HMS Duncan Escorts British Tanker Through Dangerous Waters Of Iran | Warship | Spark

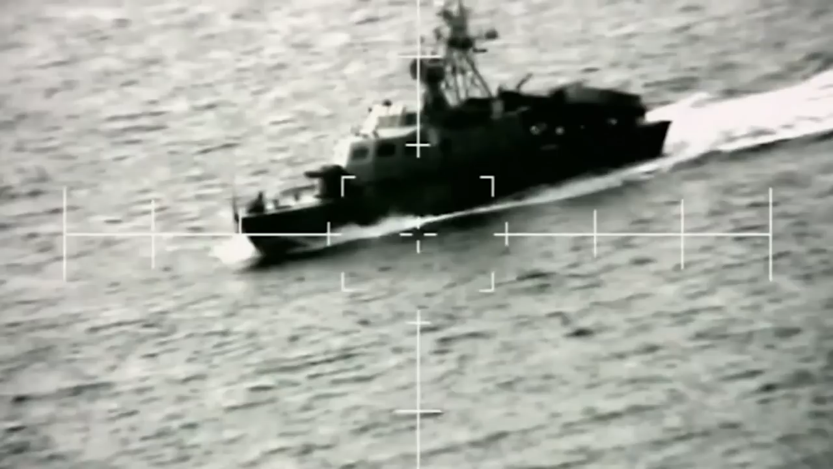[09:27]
Right, let's start warning him then.
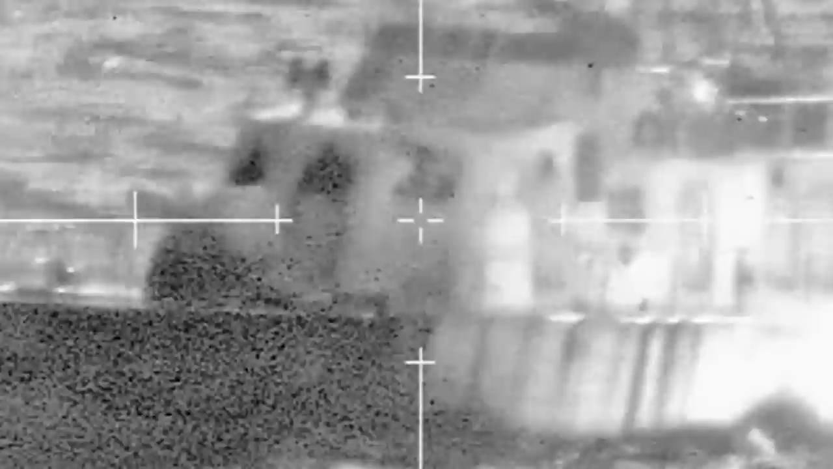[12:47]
As the Iranians head back to their base, Duncan can complete her escort unhindered.
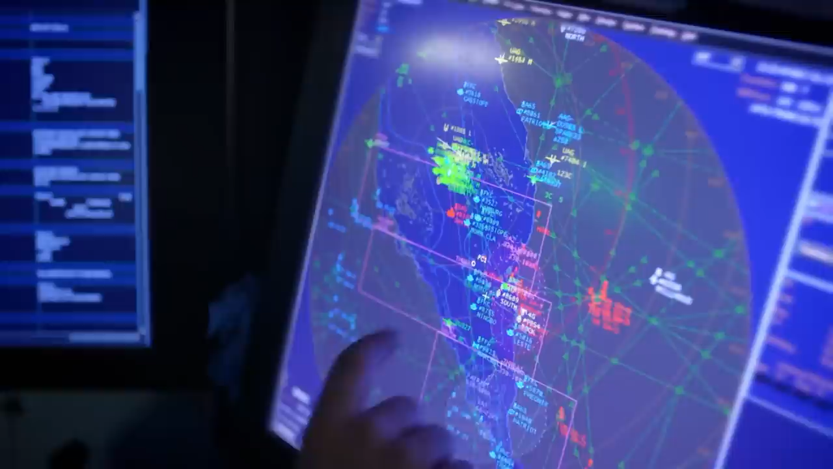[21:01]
The area of the coastline that is controlled by those Houthi rebels presents a threat,
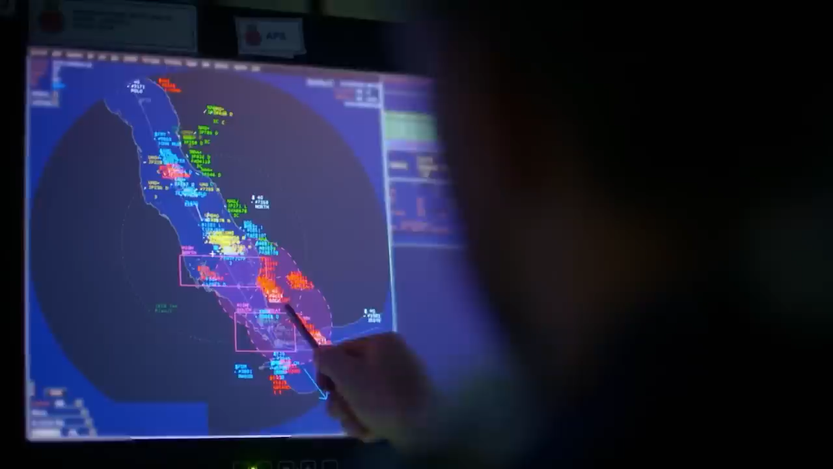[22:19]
HMS Duncan has lost power to one of her propellers. The area of the coastline that is controlled by those Houthi rebels presents a threat.